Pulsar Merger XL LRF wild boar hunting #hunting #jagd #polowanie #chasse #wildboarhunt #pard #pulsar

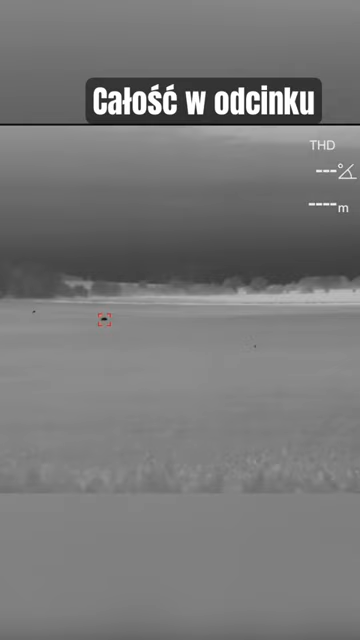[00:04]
I wyobraźcie sobie autentyczna sytuacja, wychodzimy bez broni na górkę, oglądamy tam zając, coś tam, jakieś sarny, podniecamy się tym sprzętem i dosłownie za 30 sekund wychodzi z rzepaku pojedynczy dzik na 500 metrów, więc Sebastian wrócił po broń.
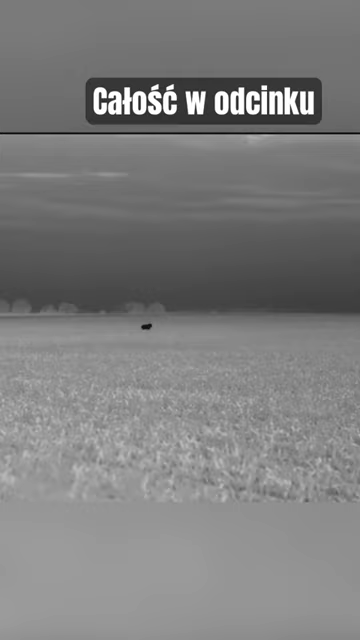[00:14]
No i było jeszcze na tyle widno, że bez podświetlenia zobaczyłem, że to jest dzik męski, jak się okazało, taki nawet fajny wycinek.
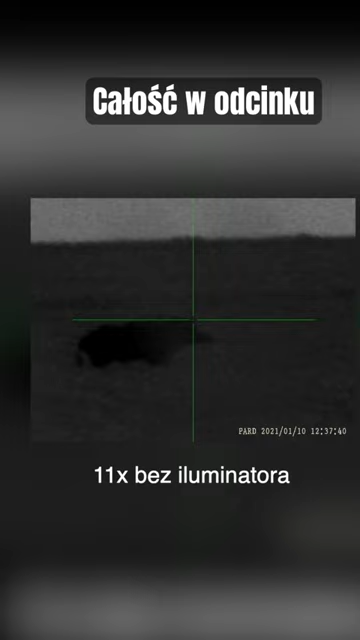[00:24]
No więc padła szybka decyzja, święty Hubert daje, to trzeba skorzystać, więc udało mi się tego dzika strzelić, słuchajcie. Także naprawdę...